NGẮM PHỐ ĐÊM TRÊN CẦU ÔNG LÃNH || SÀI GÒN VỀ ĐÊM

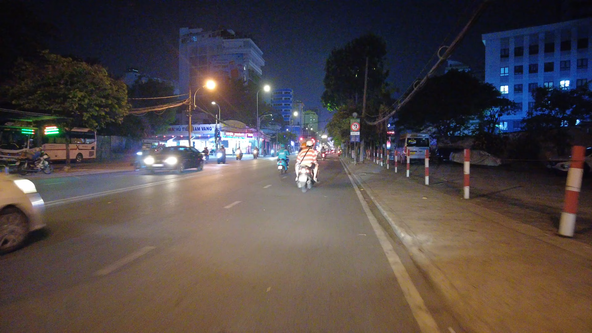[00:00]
Hello, xin chào cô chú anh chị và các bạn. Em là Đặng Khắc Luân đây. Chào mừng cô chú anh chị các bạn đến với channel của em.
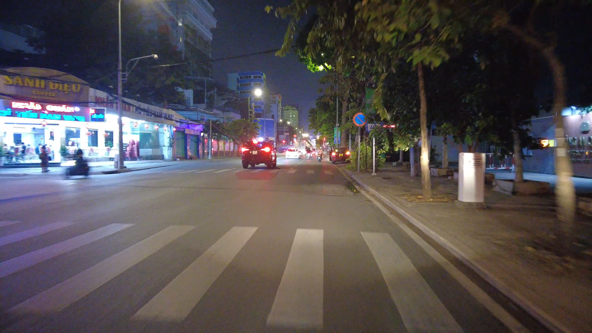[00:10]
Tối hôm nay em đang đi trên đường Cách mạng 8 hướng về quận 4, cầu Ông Lãnh quận 4. Con đường Cách mạng 8 này là cũng khá là dài.
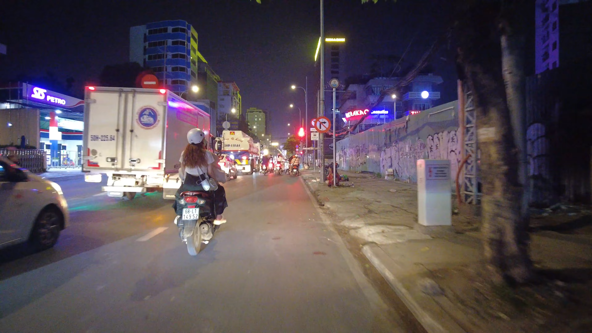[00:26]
Em đang quay trên cái đoạn chỗ khúc với Bùng Binh.
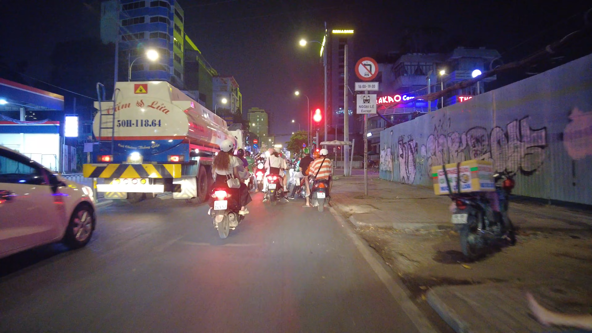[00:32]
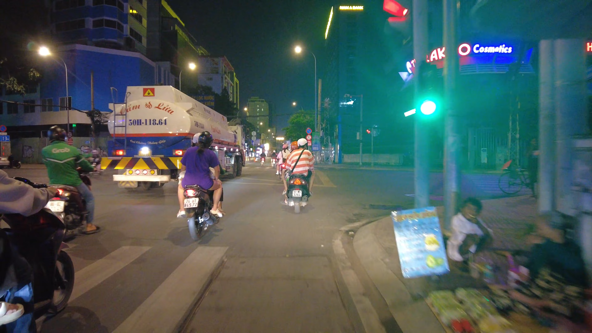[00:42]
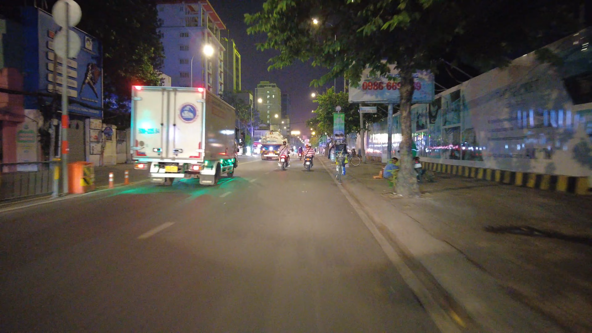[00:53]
Con đường này buổi tối đèn khá là sáng. Ngay chỗ đây có một cái ngân hàng Nam Á, người ta trang trí cái đón năm mới Tết Giáp Thìn này nó rất là hoành tráng luôn, đẹp quá trời quá đất.
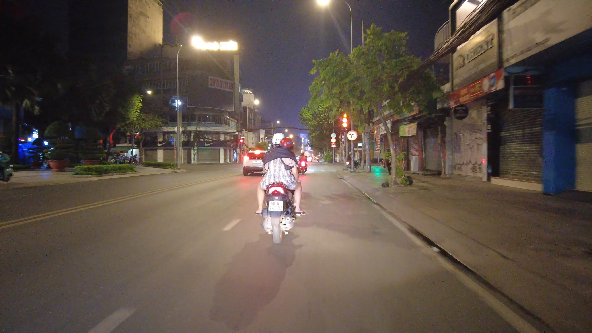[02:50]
Đi qua rất nhiều cái ngã tư luôn, tại vì nó sẽ bắt ngang từ quận 3 tới quận 1. Này em đang nằm trên cái đoạn quận 1.
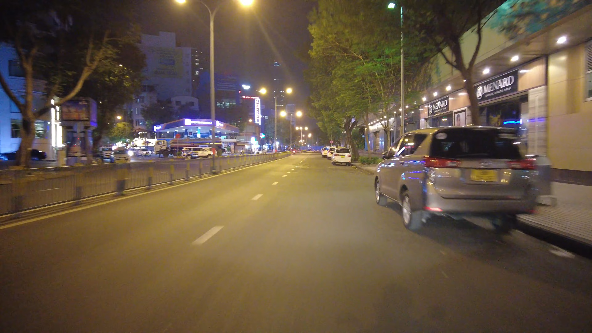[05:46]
Sai đường nên đi ngõ cát hết trời. Ra đường Lê Lai này đi đó.